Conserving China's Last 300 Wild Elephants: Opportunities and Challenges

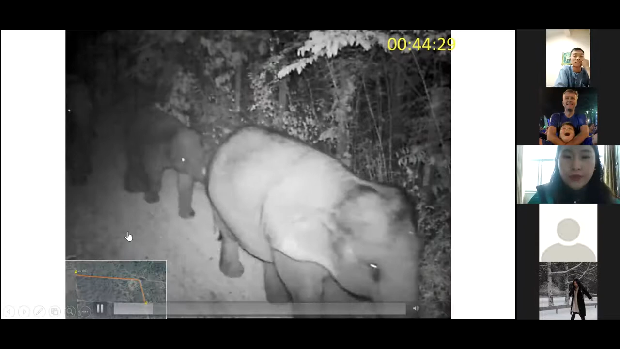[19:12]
here's the example like one camera trap to the uh to take the the the the video about elephants so they send out they send out alerts and a few seconds
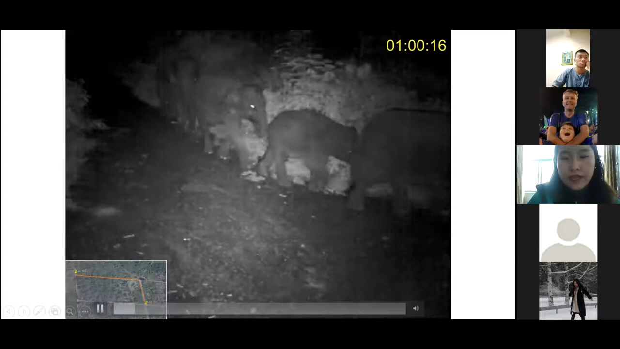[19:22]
later they went to another area so they can use the elephant's route to